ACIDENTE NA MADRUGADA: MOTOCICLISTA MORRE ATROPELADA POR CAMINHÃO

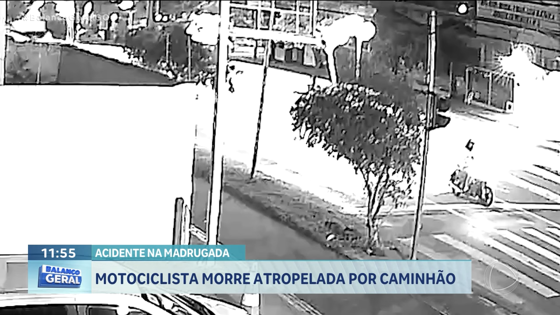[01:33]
A gente não pode afirmar que o semáforo estava vermelho. Então, isso é uma parte que vai ser apurado posteriormente, mas ela estava parada e, de repente, vem um caminhão, no mesmo sentido,